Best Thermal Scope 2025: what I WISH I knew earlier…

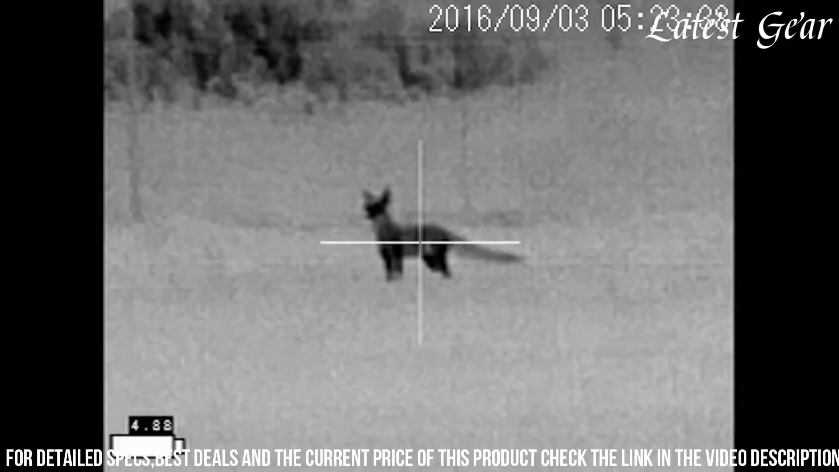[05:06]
The scope's advanced image processing algorithms enhance image quality and reduce noise, ensuring optimal visual performance.
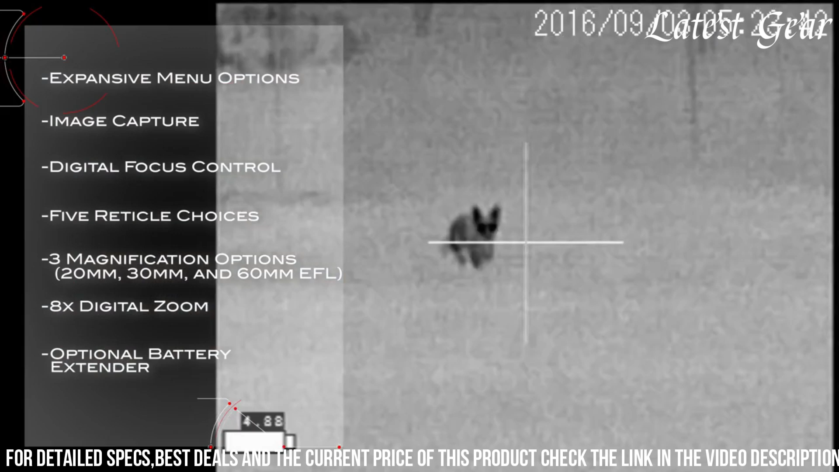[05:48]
The scope is powered by a Kerr 123 battery, providing long-lasting performance in the field.
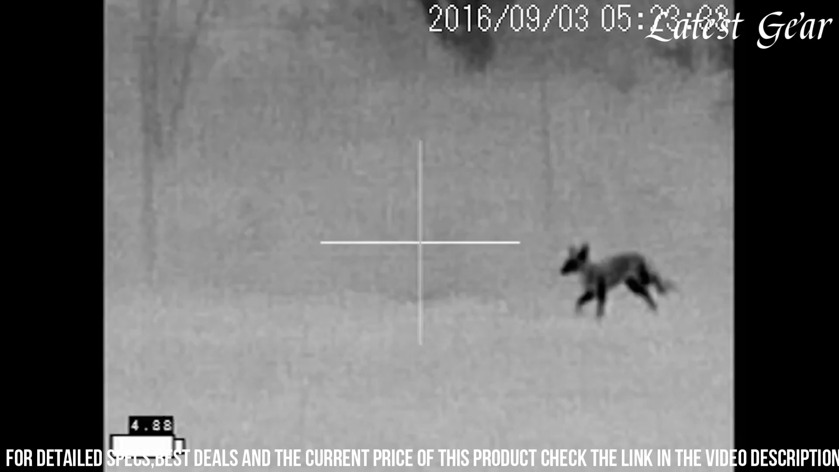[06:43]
The Sniperier also includes a digital focus control for fine-tuning the focus to maximize clarity and detail.